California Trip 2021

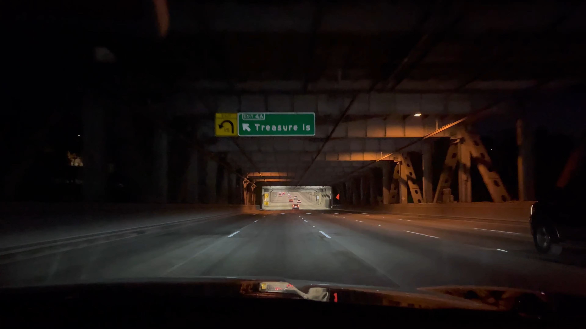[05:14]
There's Treasure Island. We're gonna go through the tunnel. And I think once we come out of the tunnel here, we'll be on the new part of the bridge.